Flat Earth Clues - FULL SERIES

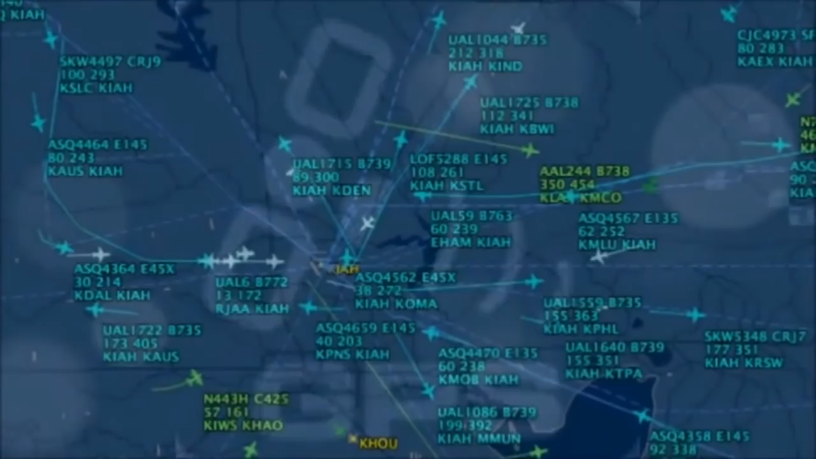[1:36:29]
track every commercial plane in the world from start to end in real time. So I spend day after day looking at the Plane Finder global map, which you see here.